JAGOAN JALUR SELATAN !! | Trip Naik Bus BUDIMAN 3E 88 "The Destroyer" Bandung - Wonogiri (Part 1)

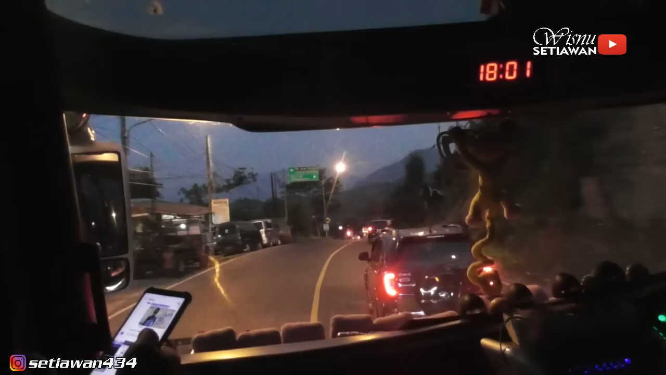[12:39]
Sebentar. Kayaknya ada yang aneh nih. Apa ya? Yuk kita coba replay. Ah, ini dia nih salah satu momen unik yang saya temuin. Ada orang duduk di atas karung yang diangkut sama motor.
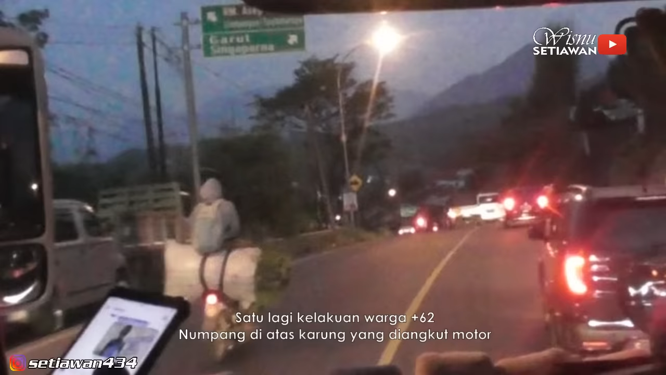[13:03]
Mana nggak pakai helm lagi. Ini nih salah satu contoh nekatnya warga plus 62. Jangan ditiru ya, friend.
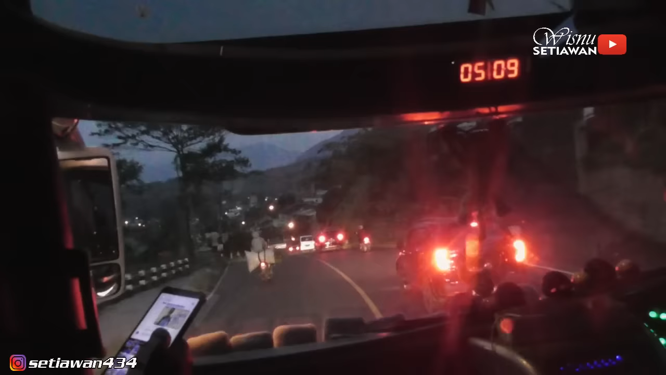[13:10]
Hanya untuk orang-orang profesional. Don't try this at home. Ada-ada aja deh kelakuan warga plus 62. Ya udah deh, kita lanjut aja perjalanan.
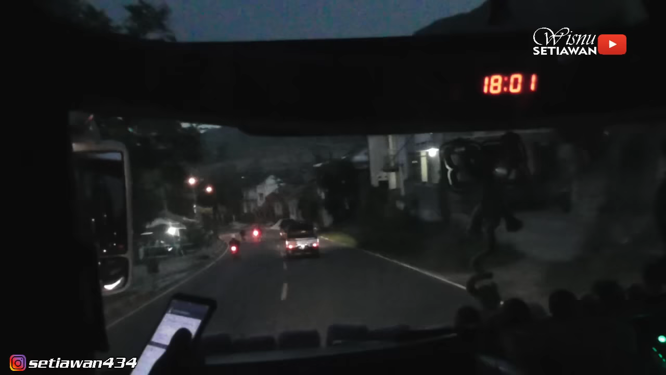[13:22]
Kita sampai di rumah makan Panganjung 2 di daerah Limbangan, Garut.
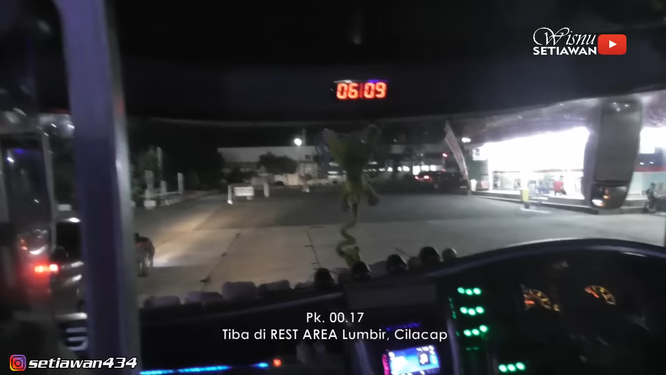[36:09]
Gak kerasa kita udah sampai di rest area Lumbir. Dan saatnya kita makan malam. Makan larut malam sih jatuhnya.